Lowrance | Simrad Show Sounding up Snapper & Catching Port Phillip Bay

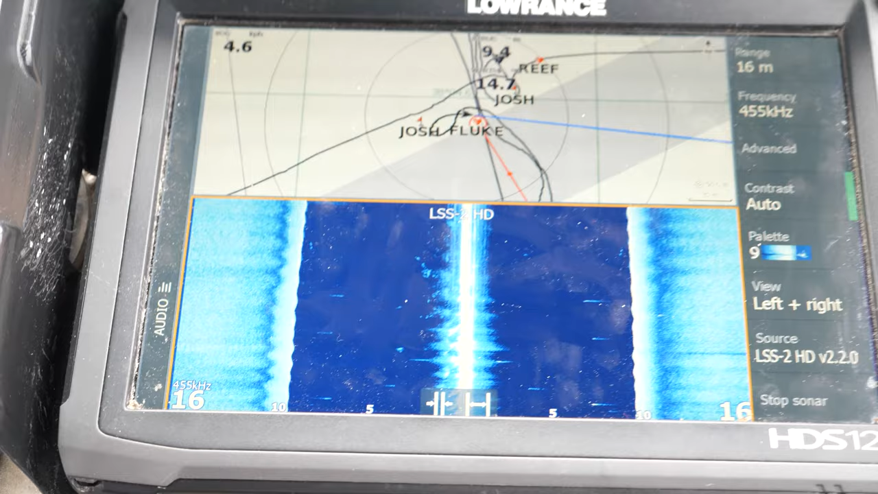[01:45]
on the on the one side fingers crossed I got this
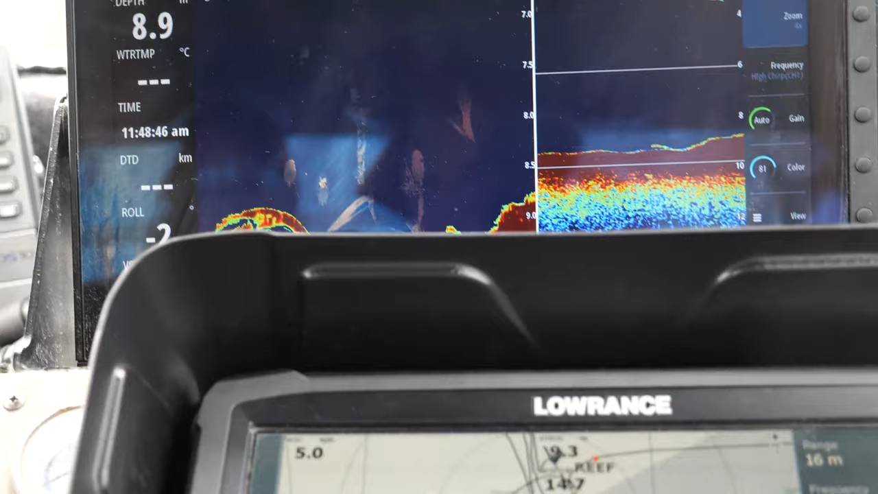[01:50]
right and there it is there there's the boat
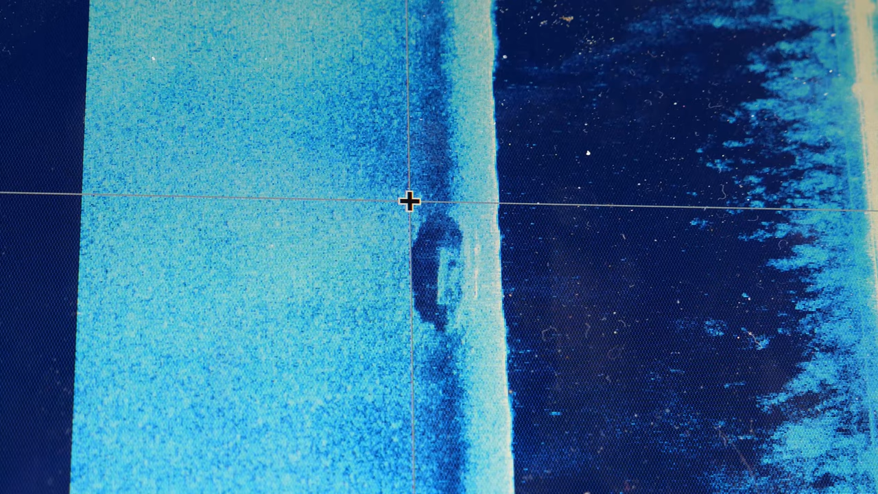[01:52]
gone straight over the top of it again both on both sides but the majority of it's on the left have a look at
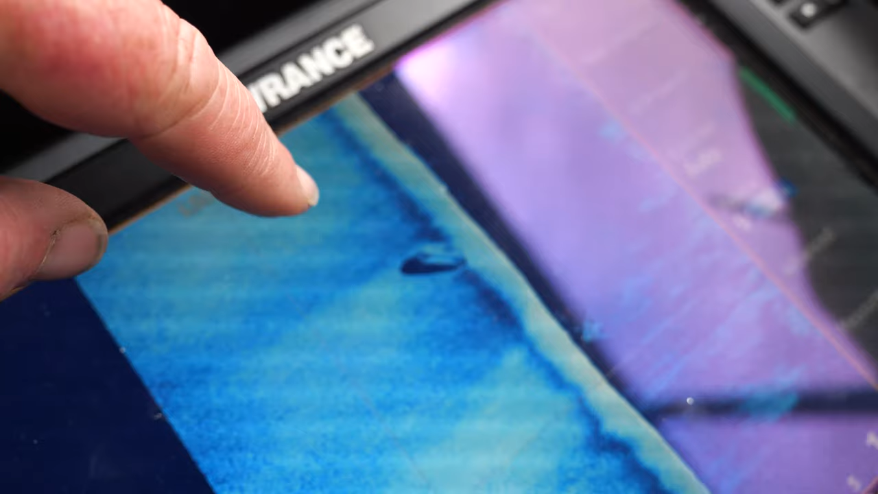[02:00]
traditional sonar and how it
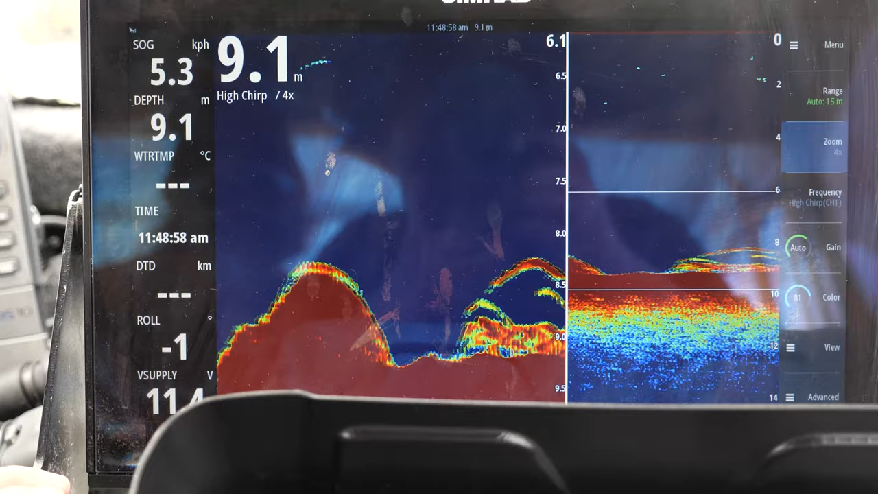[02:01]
On screen: depth 9.1 m
comes up and then we've got fish just hanging off it as well
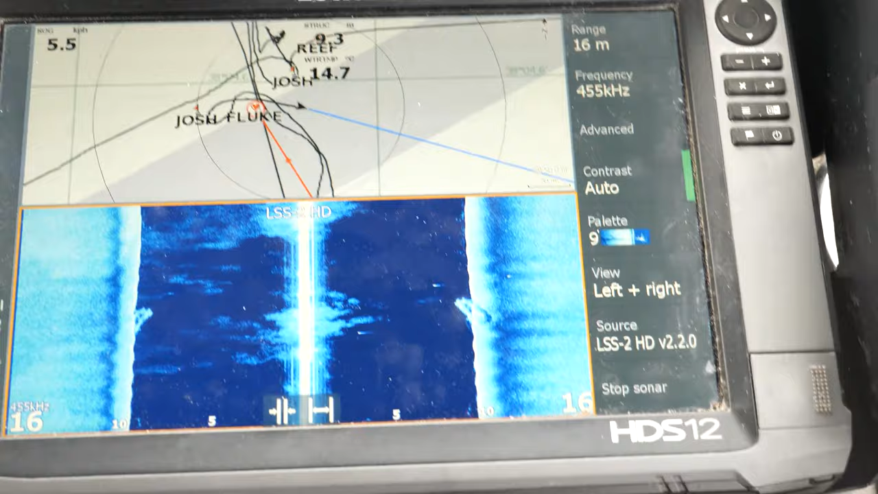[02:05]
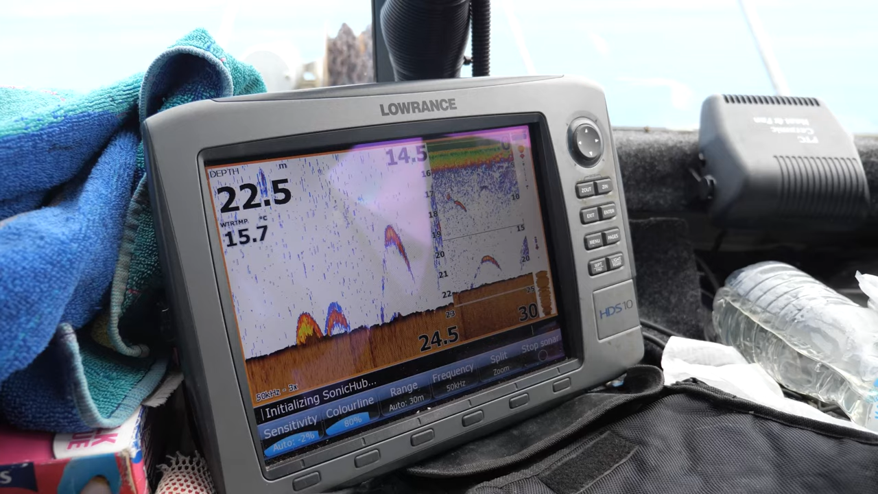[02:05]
so run us through what's going on here Bill so what
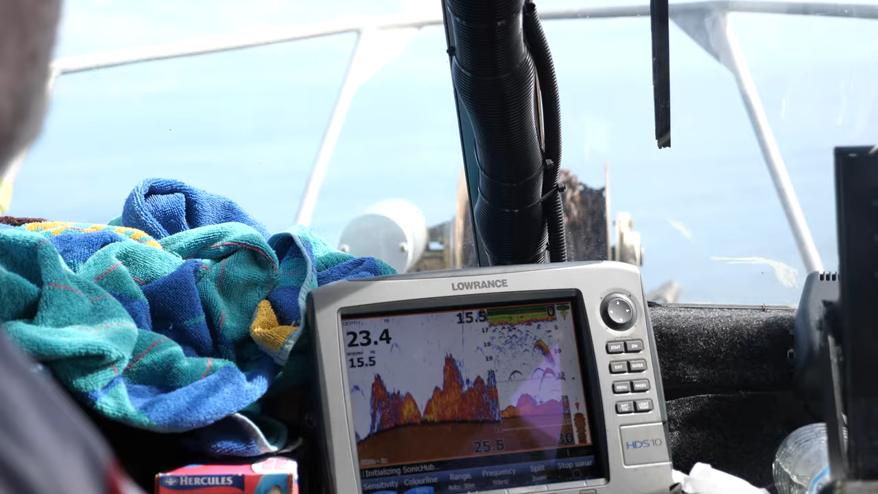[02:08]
we've got is that we're
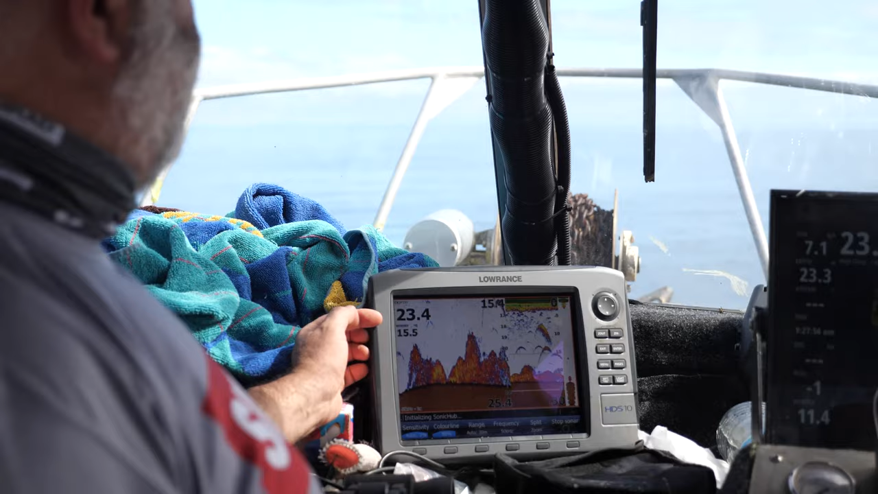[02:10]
at 23 metres right so the bottom is 23 metres we've got some bait
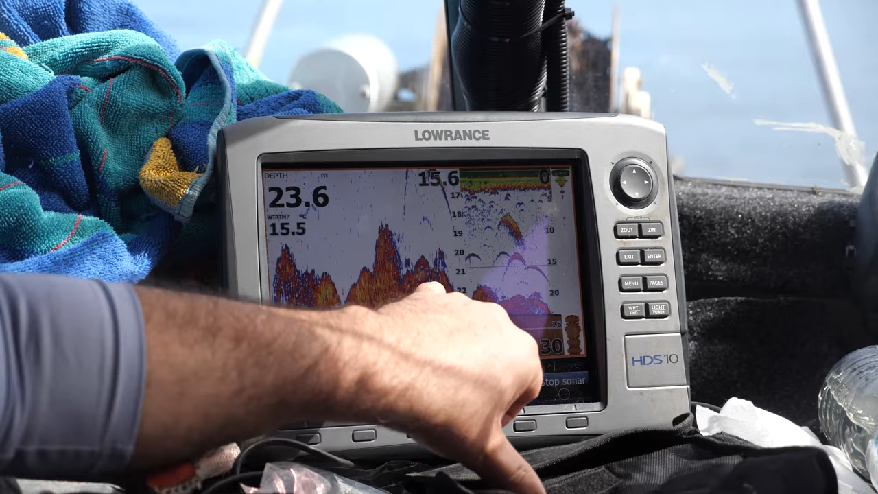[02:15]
and stuff like that right on the bottom but up the top at that 15 metre mark where
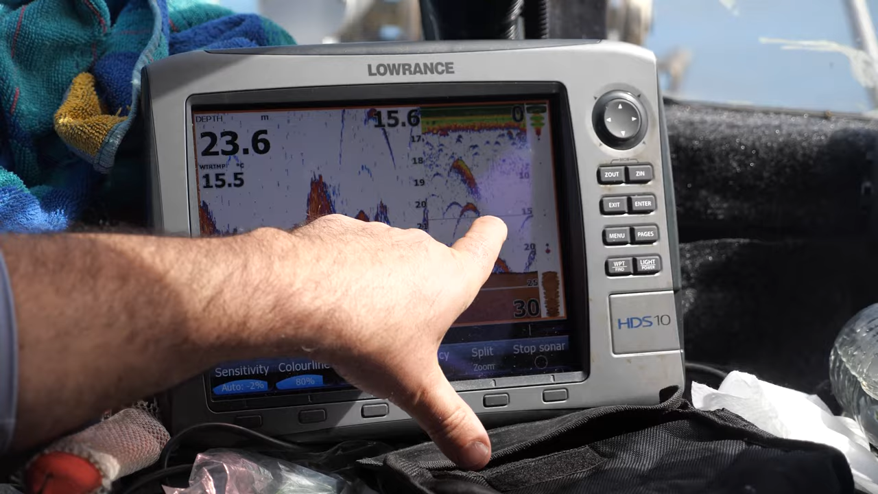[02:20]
On screen: depth 23.6 m, water 15.5°C
you can just see it on the edge up here is we've got big fish coming through but
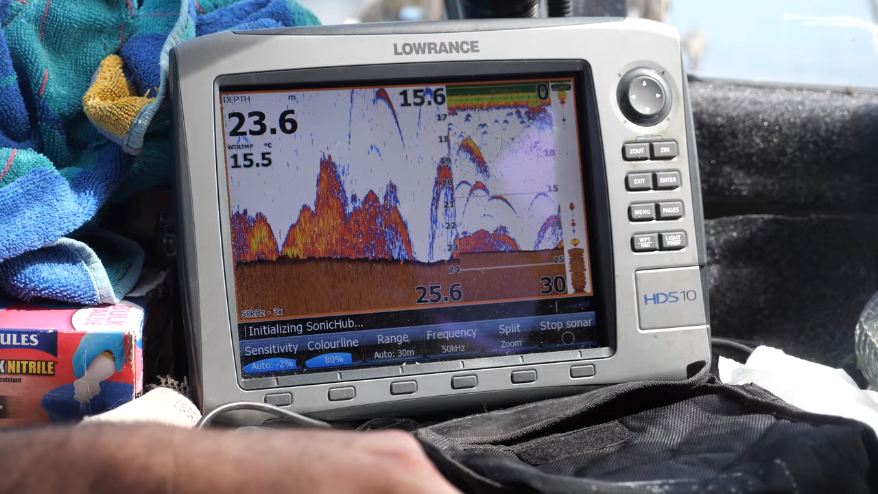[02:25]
On screen: depth 23.6 m, water 15.5°C
because they're you know five odd metres or six metres off the bottom they're not feeding so
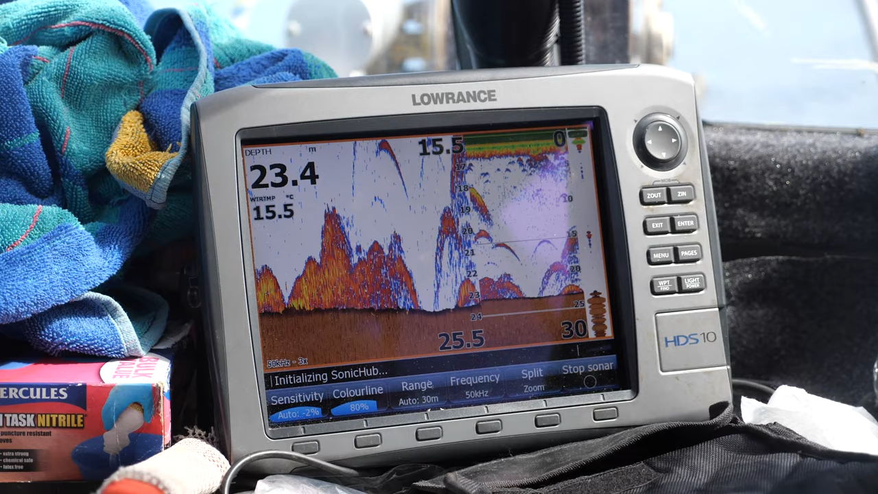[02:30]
On screen: water 15.5°C
um they're just cruising through what we're trying to find
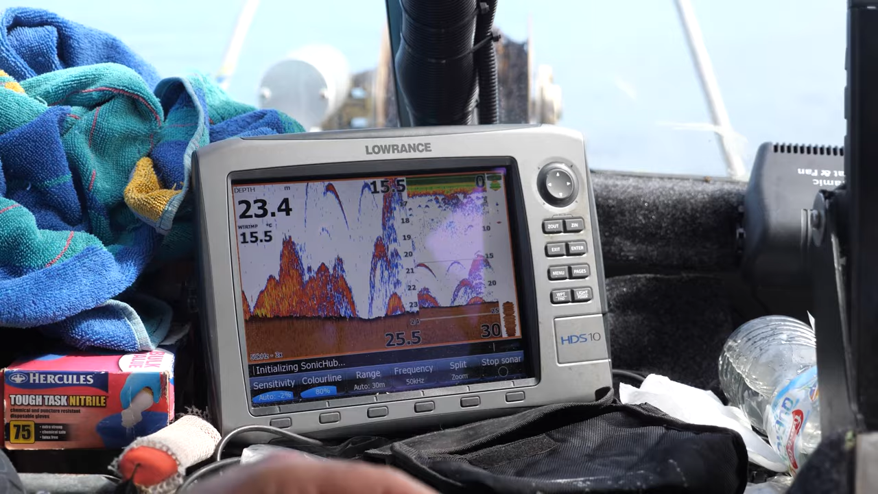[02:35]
is those arches down the bottom so if we can find an arch that's a good
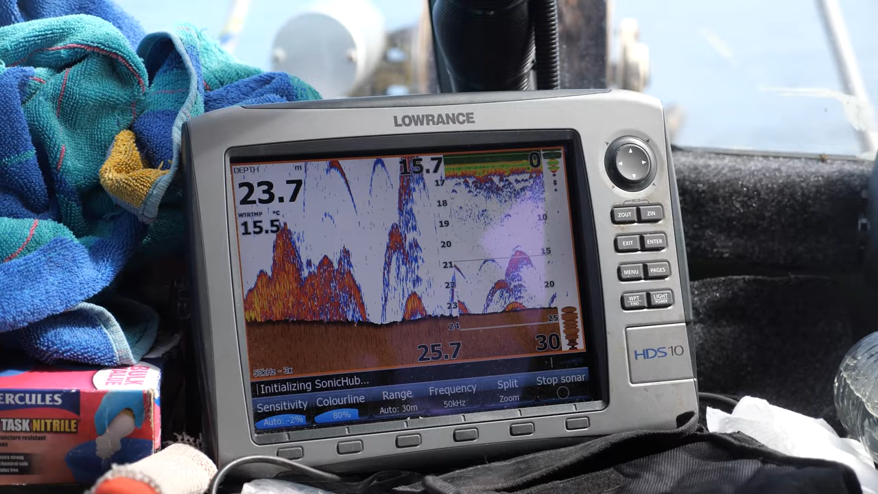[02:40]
On screen: depth 23.7 m, water 15.5°C
metre in height or thereabouts sitting on the bottom he's actually feeding so that's what we're trying to find I reckon it's a big fish yeah yeah look here he goes